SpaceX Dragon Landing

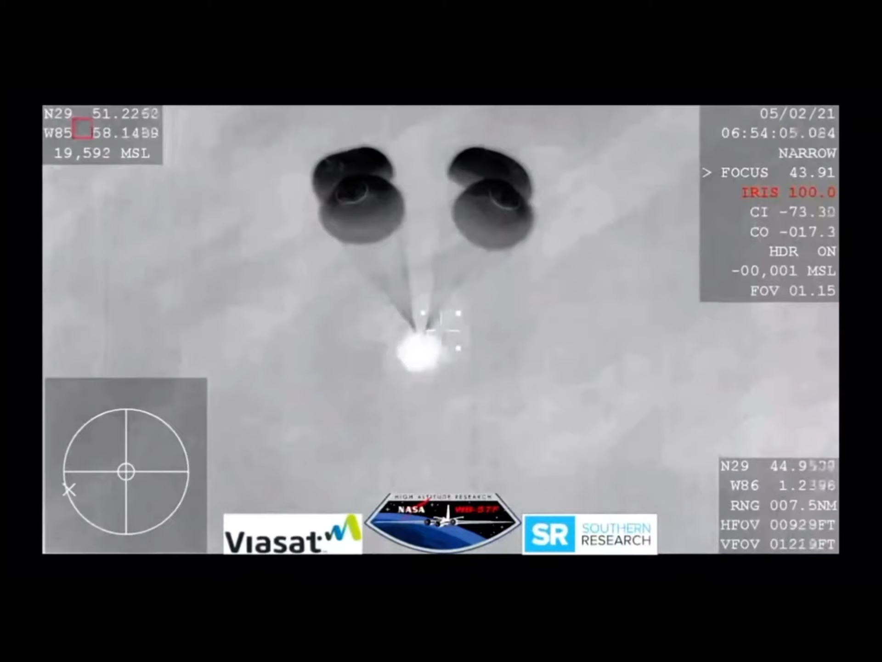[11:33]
If it were daylight, we would have an image of those four beautiful parachutes being orange and white.
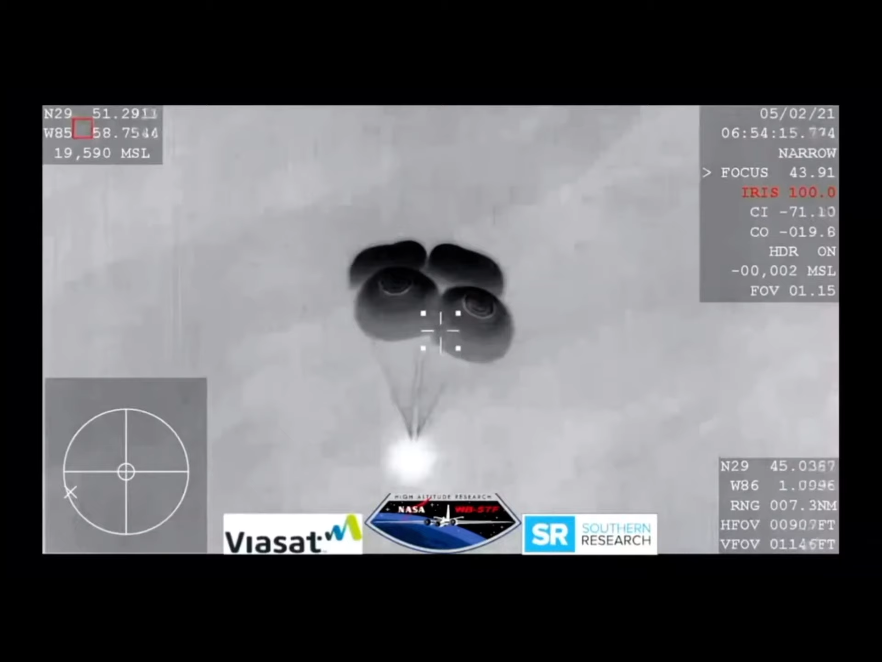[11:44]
And still getting these incredible views even though we are in a nighttime splashdown.
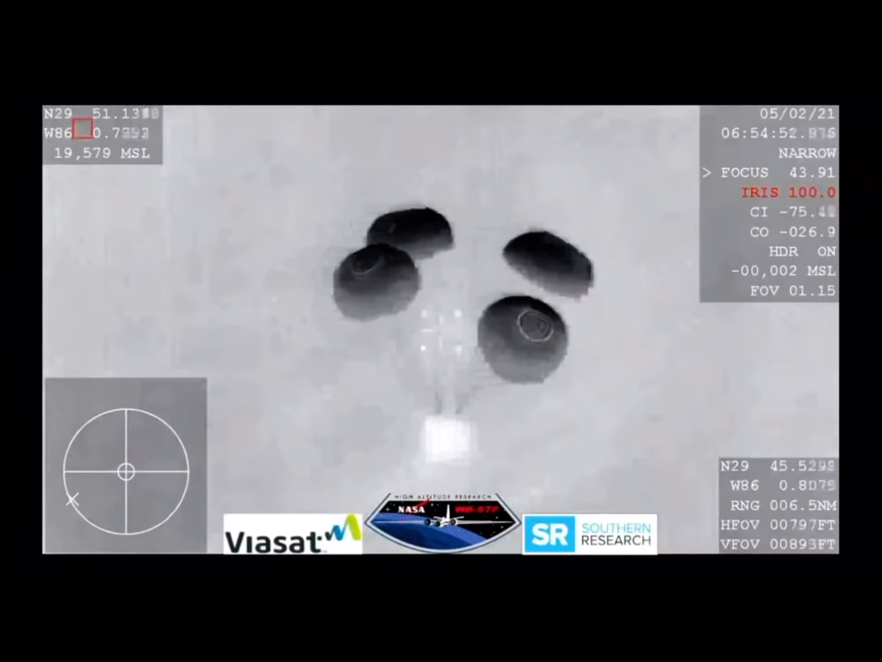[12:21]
Just under 800 meters from the earth. That's about half of a mile. And we are tracking splashdown.
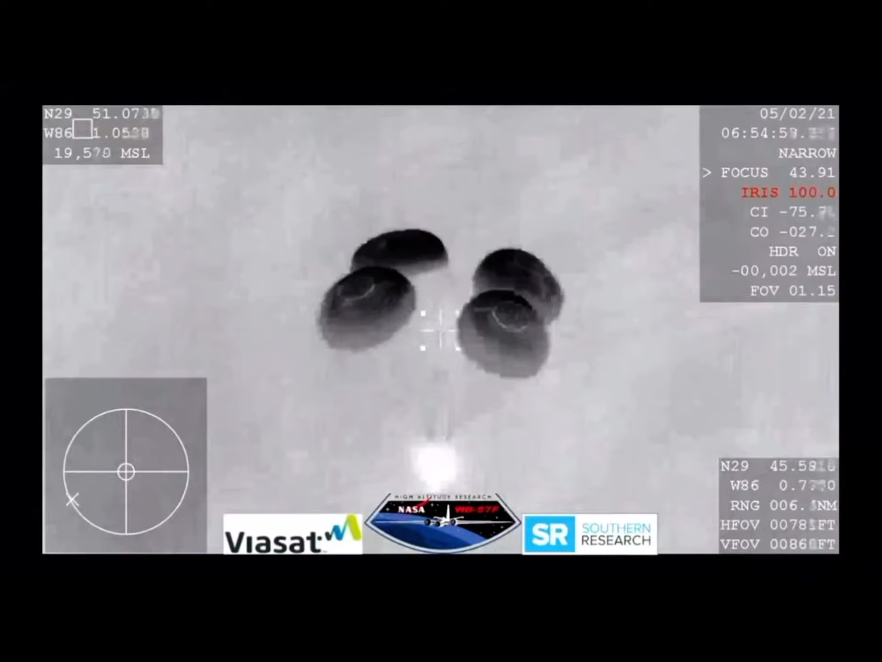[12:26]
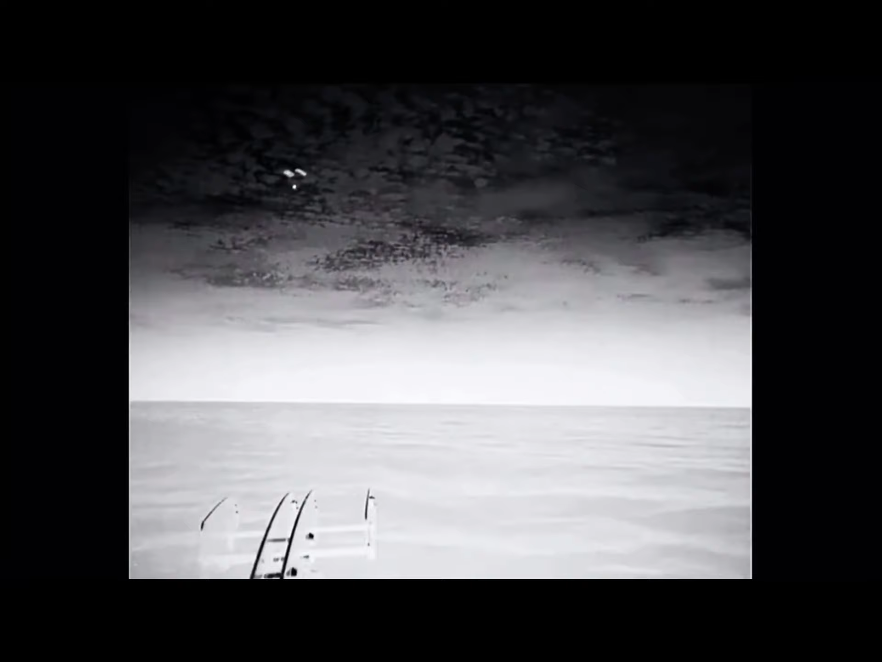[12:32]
And 600 meters, and we're showing 10 meters per second on the descent rate, a little higher than that. SpaceX copies. And what a view we have here. Even though it's nighttime, we have some great visuals of Dragon there with his four main chutes deployed.
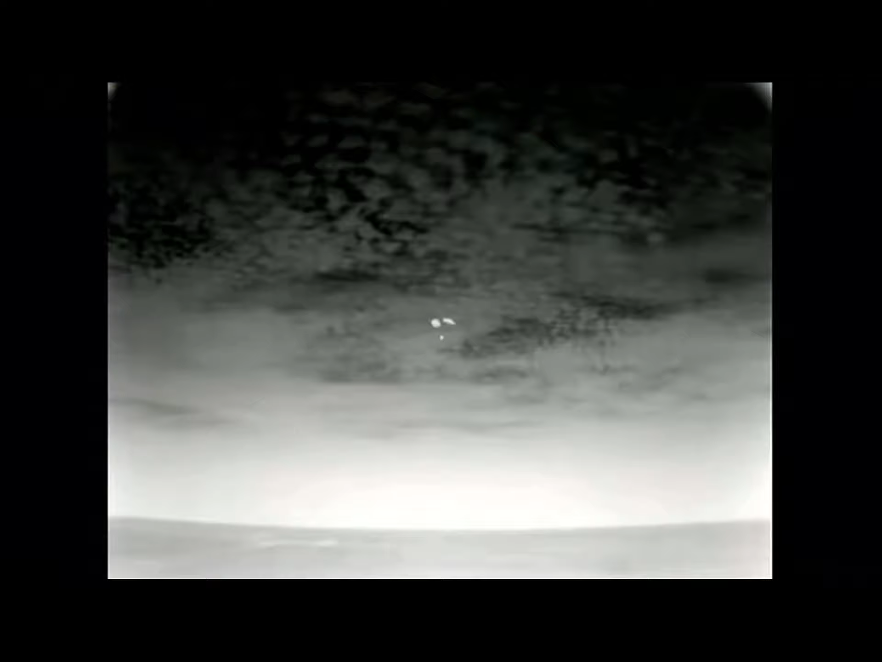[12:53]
Slowly coming back to earth. Splashdown is scheduled for just a few minutes from now. 400 meters. Now just a quarter of a mile away from splashdown. And that splashdown time is scheduled for 11.57 p.m. Pacific time.
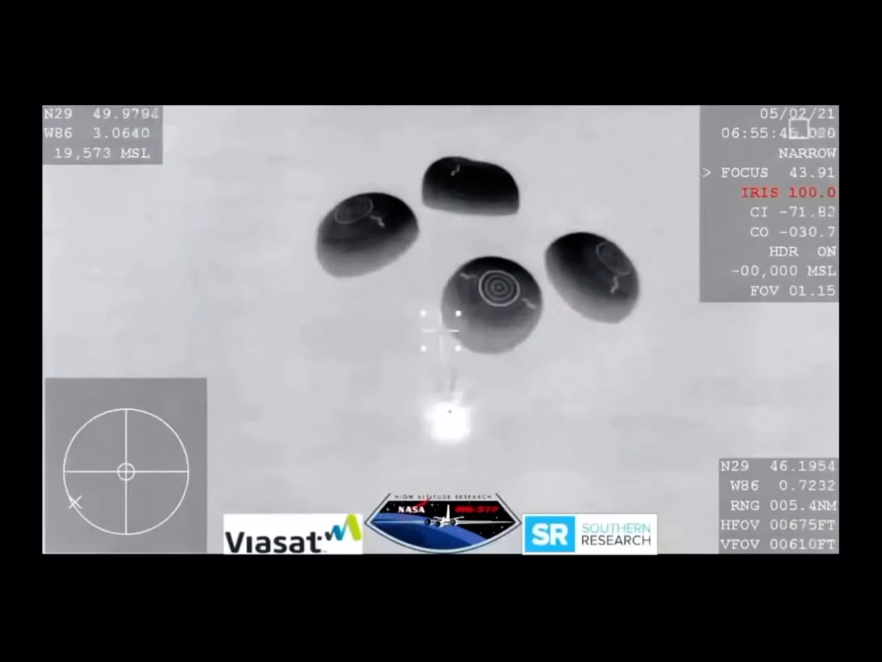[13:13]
And SpaceX, we show nominal descent rates, 200 meters, brace for splashdown. SpaceX copies. Brace for splashdown.
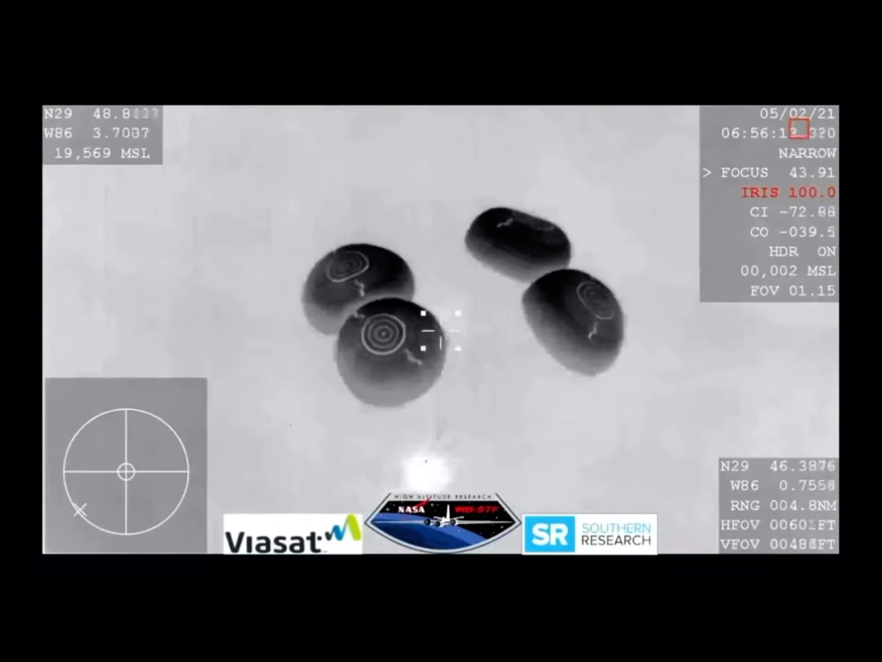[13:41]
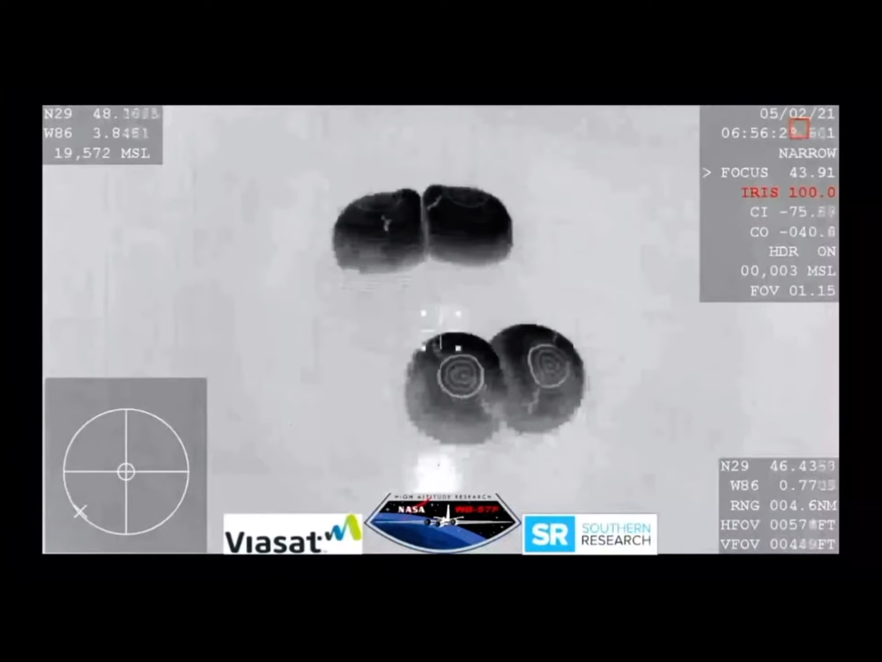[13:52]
And there are the boats starting to chase after Dragon